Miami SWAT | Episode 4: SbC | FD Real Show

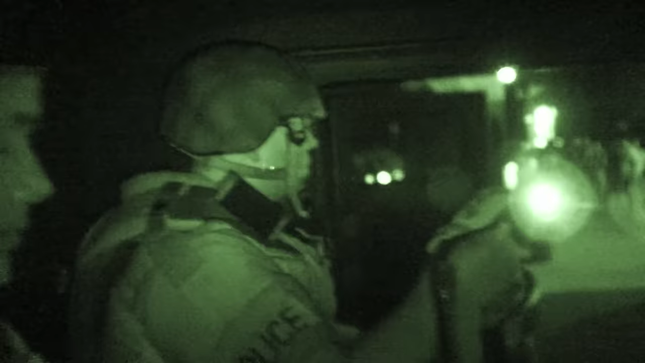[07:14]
Sergeant Herrera's unit drive their armored
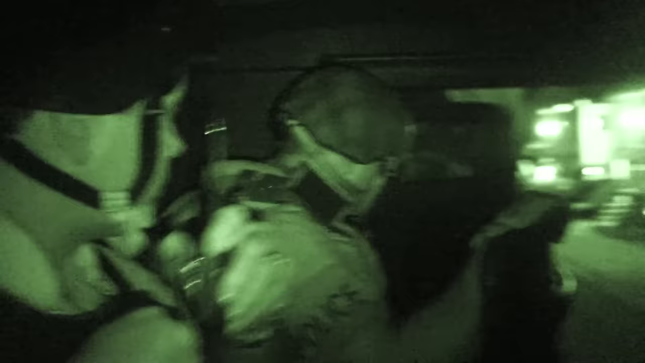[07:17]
Bearcat vehicles slowly up to the property to see if anyone is at home.
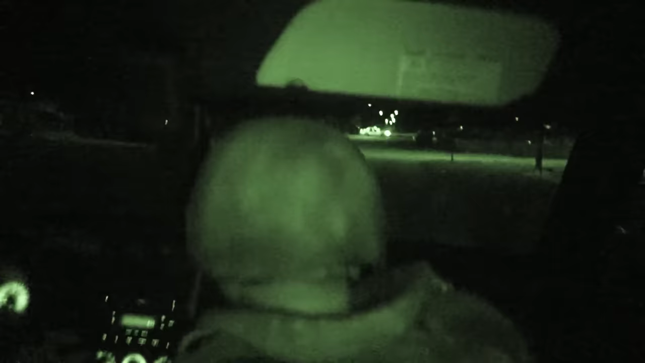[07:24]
Slow down, stop.
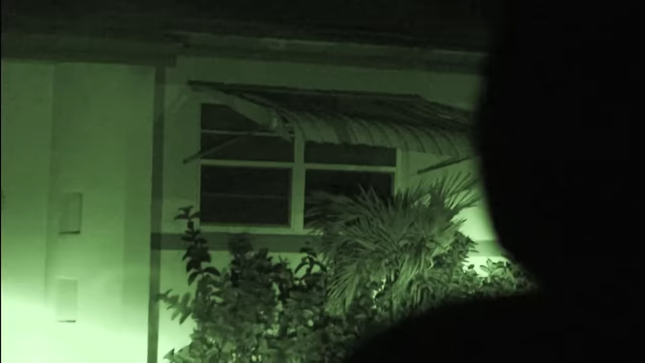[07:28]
There's movement at the window. Yeah, there's movement. All right, Tom, stand by. We got movement at the one side window, guys.
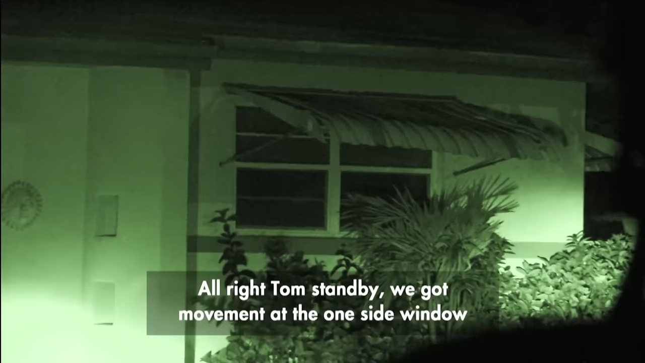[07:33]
After spotting a glimpse of what could have been the suspect,